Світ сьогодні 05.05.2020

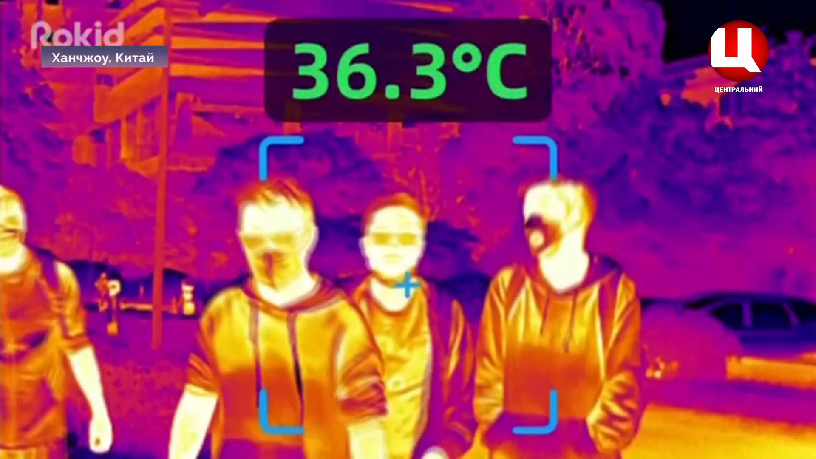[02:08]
On screen: spot 36.3°C
Пристрій може за дві хвилини виміряти температуру 200 осіб у радіусі до трьох метрів.
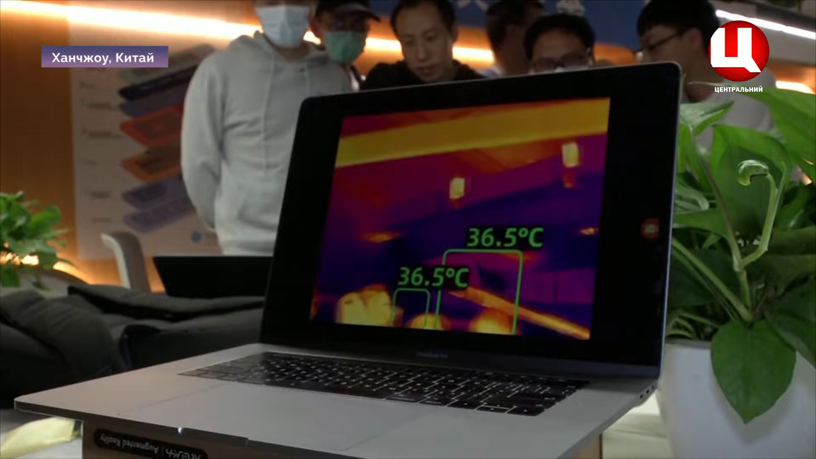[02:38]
Знадобилися тривалі випробування, щоб похибка під час вимірювання температури знизилася з 0,3 до 0,1 градуса Цельсія.